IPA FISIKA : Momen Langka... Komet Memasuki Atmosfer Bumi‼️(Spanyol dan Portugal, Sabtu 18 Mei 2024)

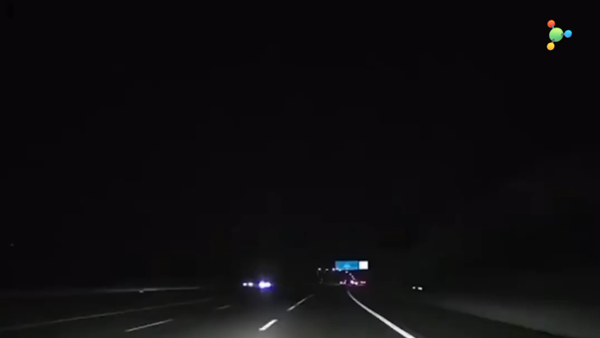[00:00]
Momen pecahan komet melintas di langit Spanyol dan Portugal
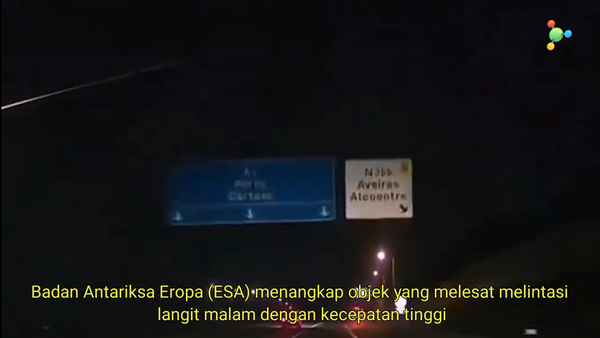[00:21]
menangkap objek yang melesat melintasi langit malam dengan kecepatan tinggi,